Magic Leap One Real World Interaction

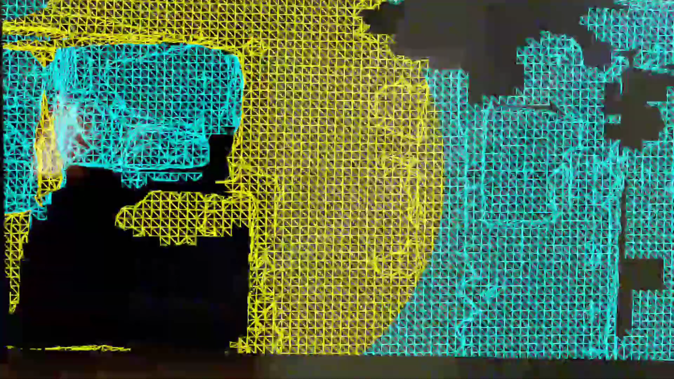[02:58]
The lights are up to full but it's dark outside.
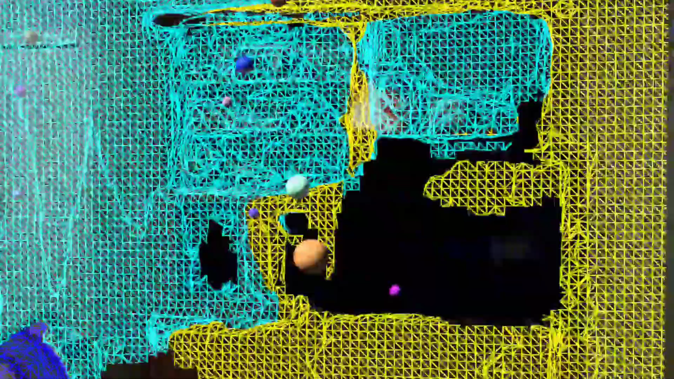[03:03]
When it's a lot lighter this works so much better and
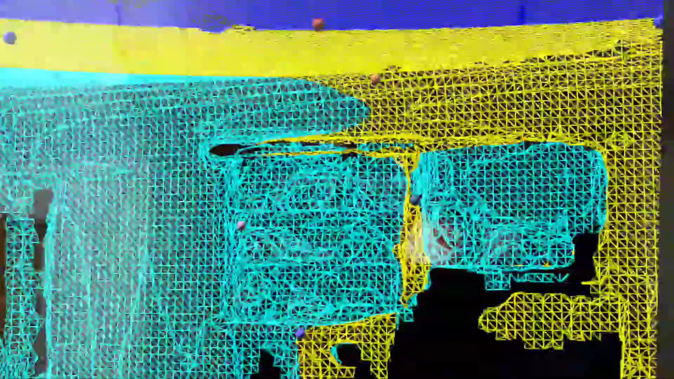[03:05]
is covered in a mesh and those balls can't really escape through those holes in the mesh.